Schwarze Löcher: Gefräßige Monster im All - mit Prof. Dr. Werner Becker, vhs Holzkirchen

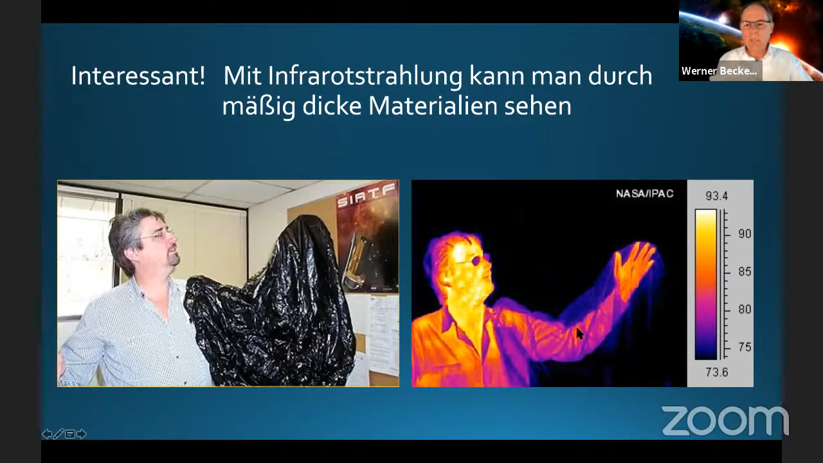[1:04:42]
kollega der hier so einen schwarzen sack über dem arm hängen hat wenn man sich das anschaut mit der infrarot kamera dann sieht man hier trotzdem noch durch diesen sack durch das infrarot licht macht es sichtbar und man kann also die hand und auch den arm erkennen ja und das hilft uns dabei